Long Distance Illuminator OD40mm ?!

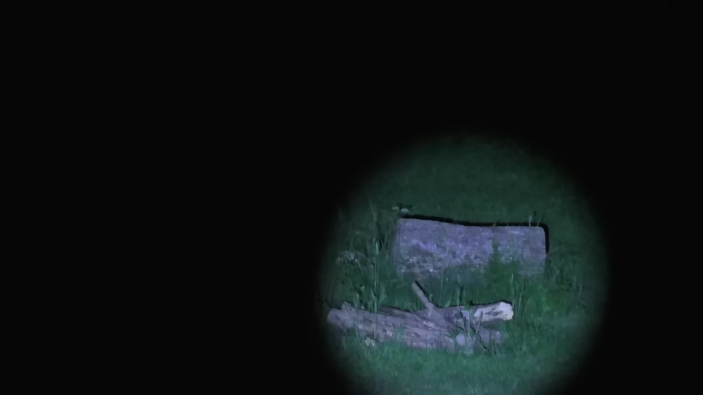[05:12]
Die haben wir heuer noch nicht eingesetzt. Das wird dann im Sommer, wenn wir das jetzt dann noch tun. Also du siehst dort in diesem Bereich jetzt extremst scharf. Ja? Extrem scharf. Ich schalte jetzt noch einmal aus. Ja? So, ich gehe jetzt wieder weg aus dem Zoom. Ja? Das ist da hinten. Ja? Ich schalte jetzt aus.